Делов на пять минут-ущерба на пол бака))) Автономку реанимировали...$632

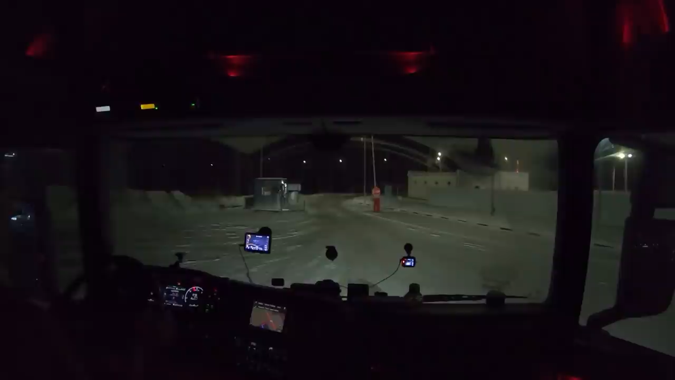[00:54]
запишут сейчас успела сбаваться без 28 на улице у нас тип тропики минус 21 тепло
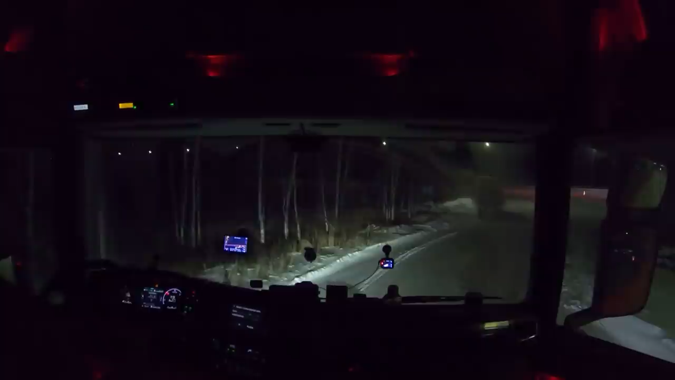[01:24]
если на минус этой стоянки надо кучу кругов нарисовать чтобы на сюда развернуться в эту сторону немного в эту сторону сейчас два раза мимо по 100 гаимна проехать
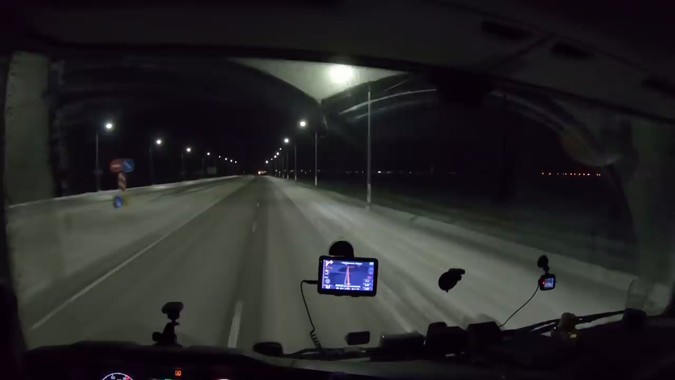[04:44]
как мы почти четко 6 плюс 2 8 и вон она скане один километр даже чуть-чуть опаздывает или задерживается на минутку
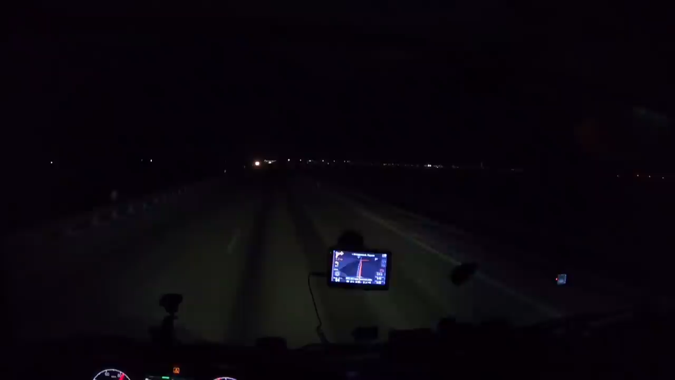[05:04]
но это не страшно только-только светать начинает в любом случае уже полгода ой полгода господи полмесяца день увеличивается чем я тут посчитал посмотрел да Катя здесь 300 километров отсюда у меня в запасе час ну максимум 2 самое позднее где-то в 10 утра надо отсюда выехать
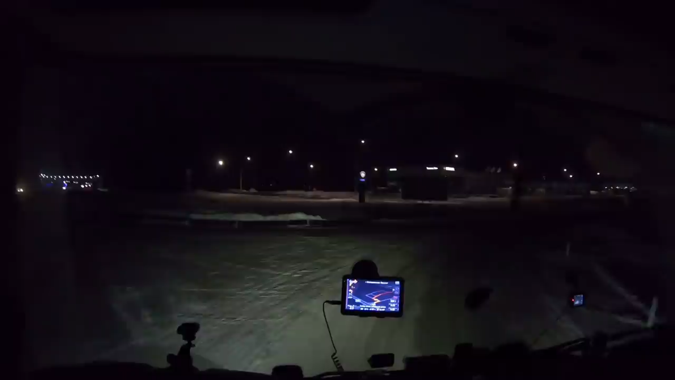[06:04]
ну начнутся эти стиро мы просеяли а вы не смогли я не понял подождите вообще света света не наблюдаю в скане а что еще не работает может у нас 9 утра работает ё-моё она с 9 часов какого лешего я туда сюда приперся в такую рань